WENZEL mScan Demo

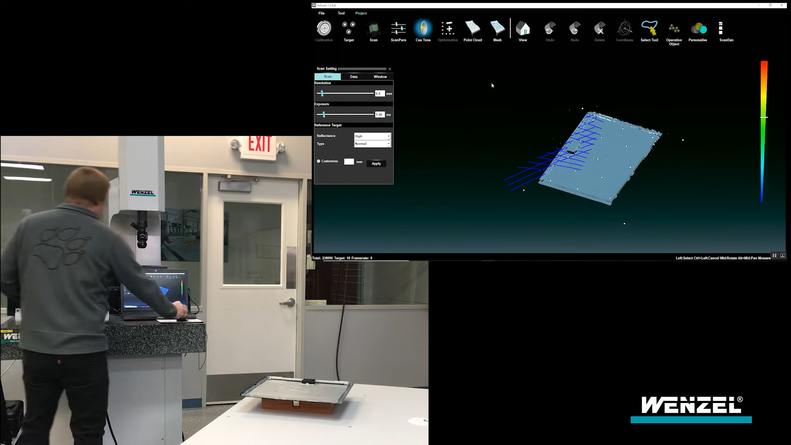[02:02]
And there's our scan data here, and here at this point I can stop and export the data as a point cloud.